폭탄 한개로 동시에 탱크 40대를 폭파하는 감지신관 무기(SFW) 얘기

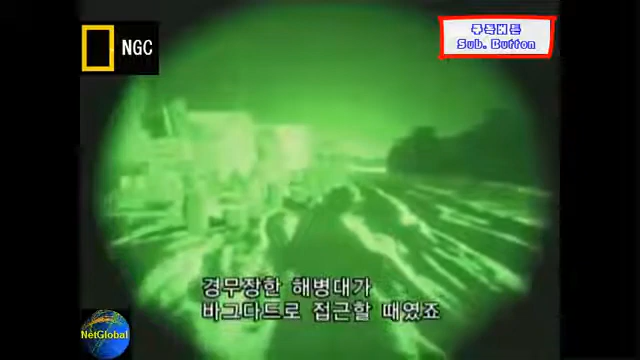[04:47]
marine forces making their initial push into Baghdad, starting to come into the lead elements of the Iraqi guard that were...